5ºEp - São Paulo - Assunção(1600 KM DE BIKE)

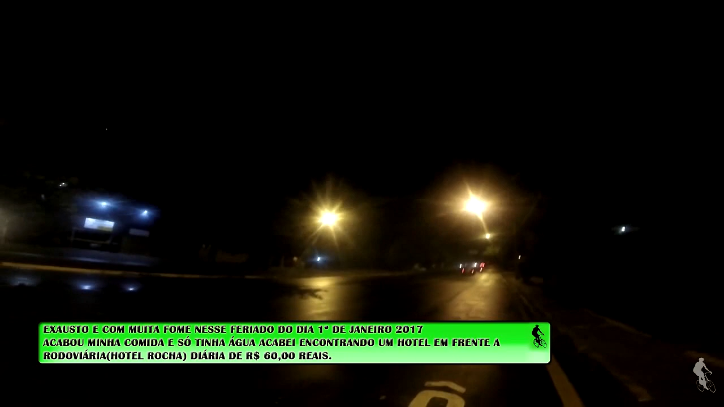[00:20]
Estamos aqui na, já em Londrina, no Paraná. Passando aqui pelo centro. Passei pelo... Tô passando aqui perto do terminal de ônibus, tô sentido rodoviário.
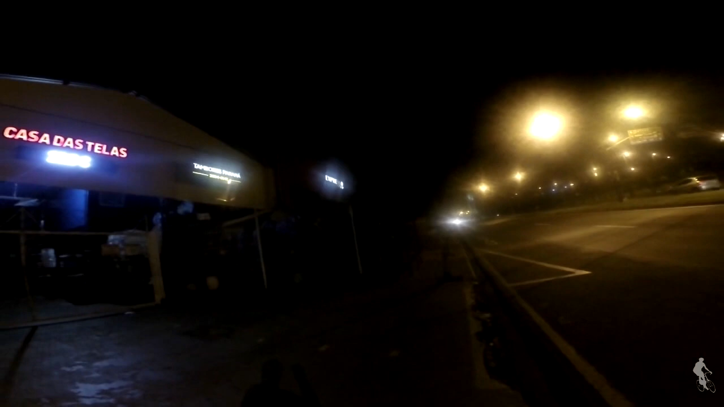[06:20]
e ao se aproximar aqui eu vi a palavra expresso, amortecedor e molas car, e aqui Casa das Telas.